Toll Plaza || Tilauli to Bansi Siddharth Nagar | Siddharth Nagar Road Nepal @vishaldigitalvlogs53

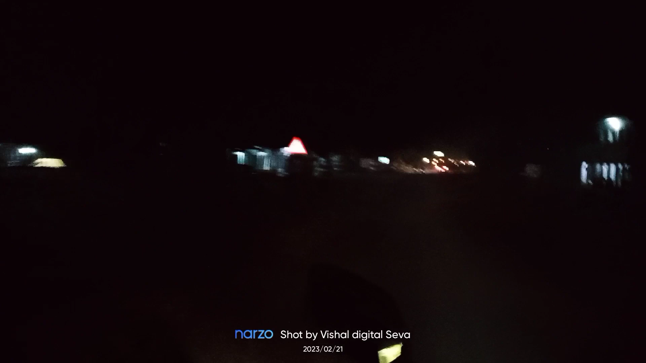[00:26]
और आगे हम चलते हैं टोल प्लाजा की तरफ राक्त्र में और यह देखिए रात्री का भी हुई या हम